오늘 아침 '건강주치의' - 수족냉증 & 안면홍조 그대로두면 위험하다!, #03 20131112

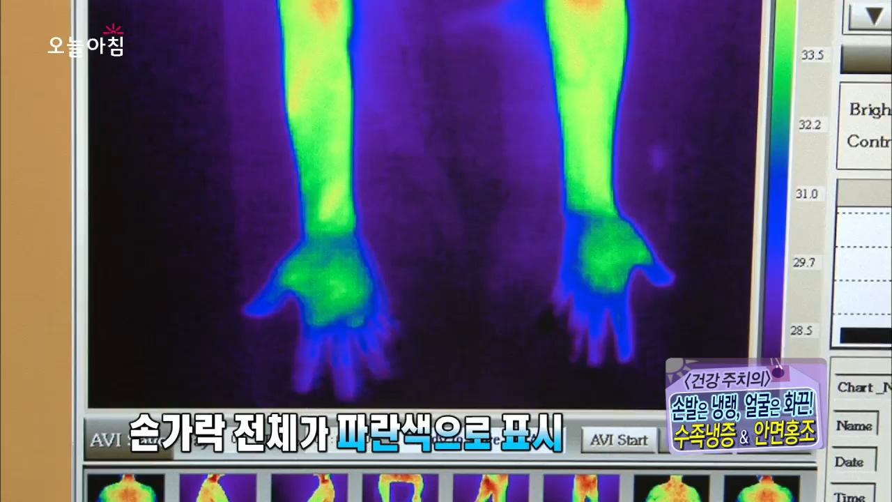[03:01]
체온이 낮은 부위일수록 파랗게 나타나는 적외선 체열 검사. 손발 대부분 파란색.
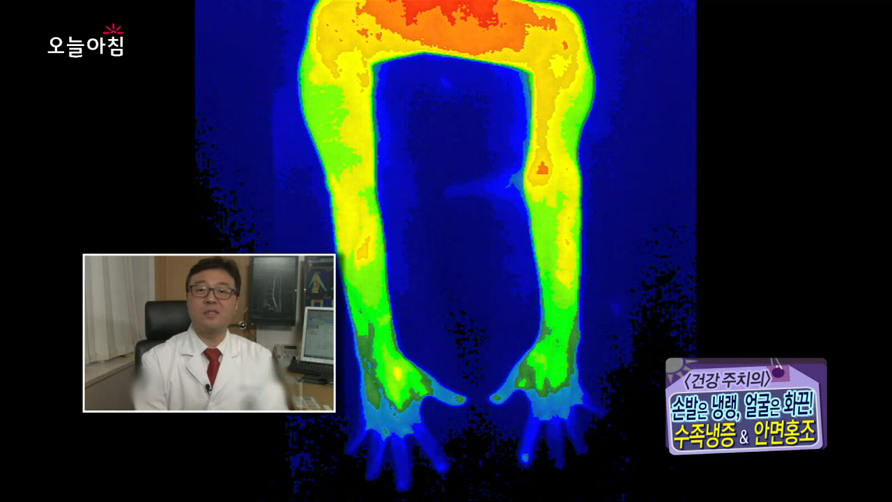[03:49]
수족냉증은 맞습니다. 맞는데 혈관성으로 좀 있고.
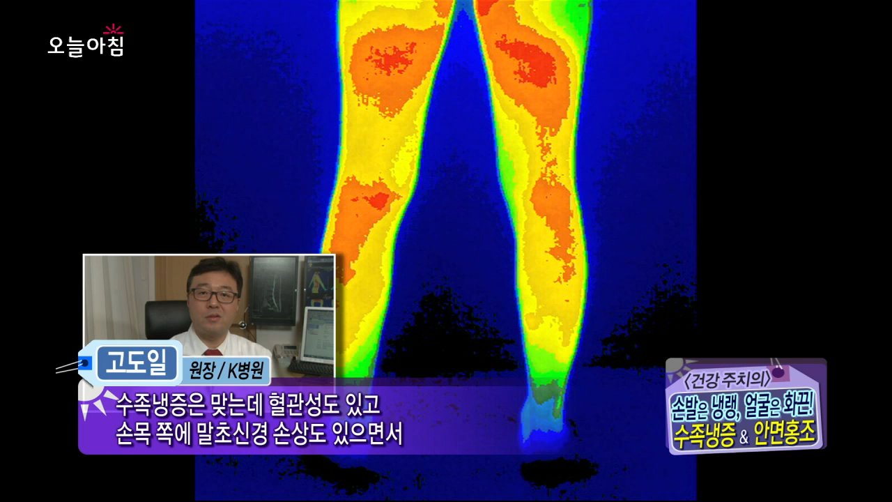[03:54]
그 다음에 이제 그 수근간중근을 해서 손목 쪽에서 말초신경도 손상이 좀 있으면서 목디스크와 허리디스크 같이 있는 상태입니다.
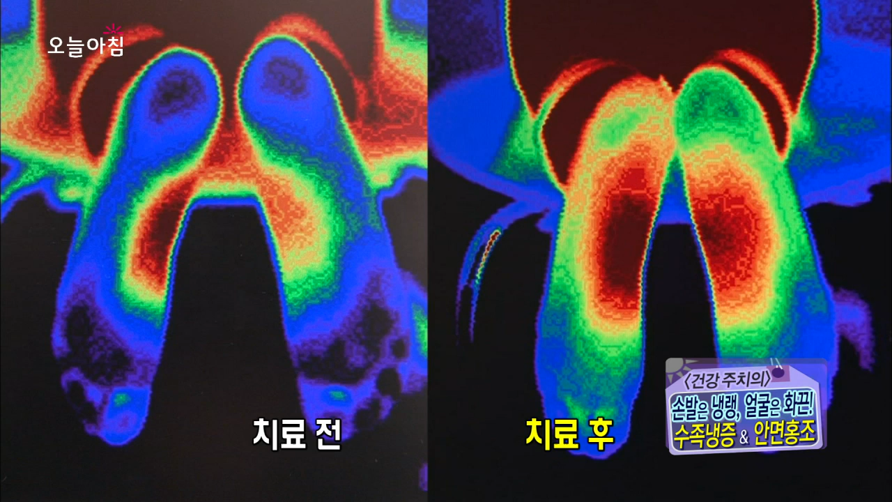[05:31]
파란색이 대부분이었던 것에 비해서 열감을 감지하는 빨간색이 증가한 것. 이제 보이시죠?